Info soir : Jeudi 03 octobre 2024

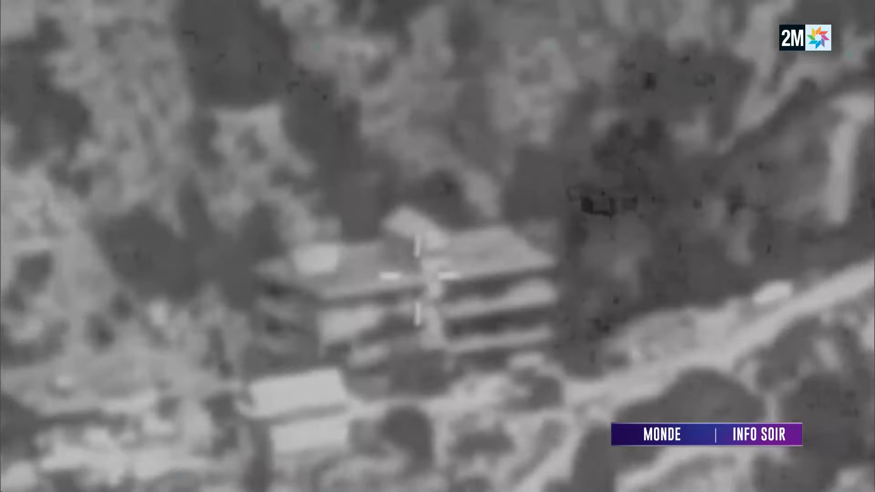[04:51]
Ces images diffusées par l'armée israélienne montrent une frappe
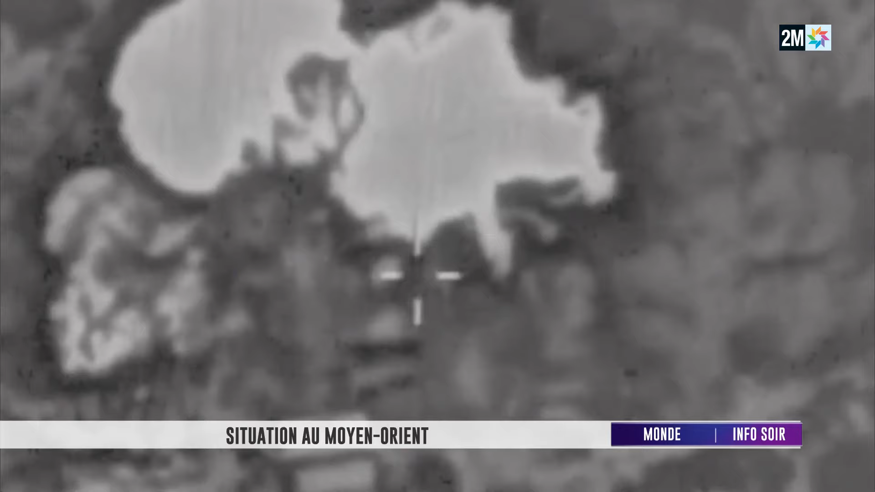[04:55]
sur le quartier général des services de renseignement du Hezbollah à Beyrouth. Dans la banlieue sud de la capitale libanaise, les bombardements sont toujours incessants.